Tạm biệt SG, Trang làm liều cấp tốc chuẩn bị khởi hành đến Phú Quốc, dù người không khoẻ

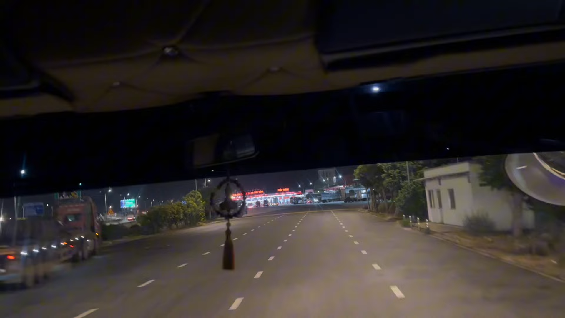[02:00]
Khi mà gặp mấy anh em cùng công ty quen biết đúng không? Ủa cái chỗ cái cây dầu này sao thấy quen dữ vậy ta?
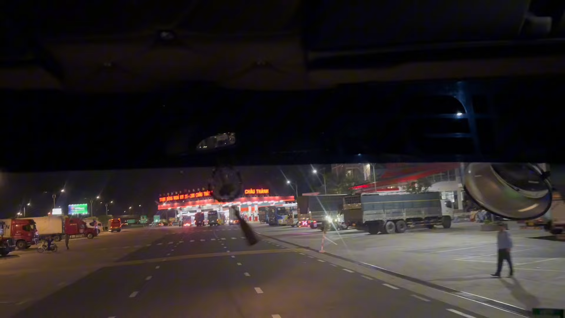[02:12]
Đây là một cây dầu lớn ở trong cao tốc mà. Cảm thấy quen, hình như anh đã từng ghé đây rồi một lần hay sao ấy. Quá nhiều xe luôn này nhà ơi.
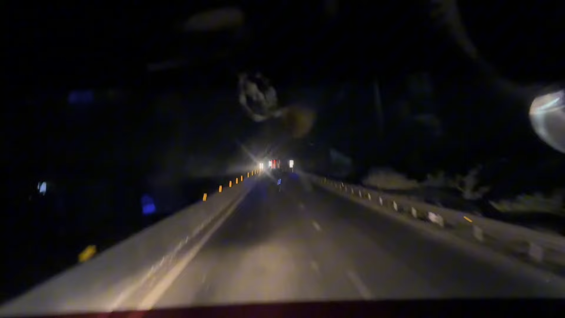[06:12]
Ôi. Rồi, cả nhà nhìn cái camera mà Trang đang cầm trên tay mà nó cà rung là biết. À, tức là nó rung lắc nhiều hả anh? À, dốc nhiều nè. Dốc nhiều à. Cầu rồi. Nhiều, cống nhiều nè. Cầu nhiều, cống nhiều à. À, anh em miền Tây mà đi vô con đường này toàn là nhắc tên phụ huynh không à, chứ không biết để cho một cái ví dụ nữa để thành chứng minh nè.